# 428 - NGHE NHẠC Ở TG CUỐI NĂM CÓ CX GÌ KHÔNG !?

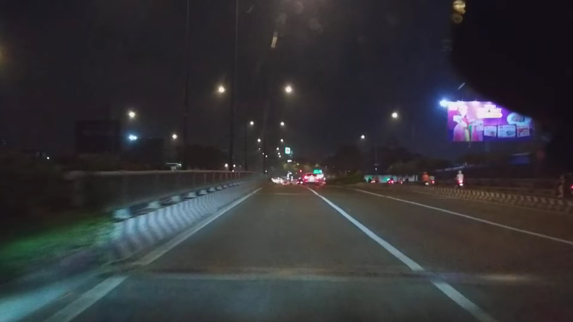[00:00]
Thôi bây giờ mình nghe nhạc nha. Clip này á, là cuối năm mình sẽ nghe một một hai bản nhạc trên một đoạn đường. Đoạn đường này là đường Trường Chinh. Đường Trường Chinh.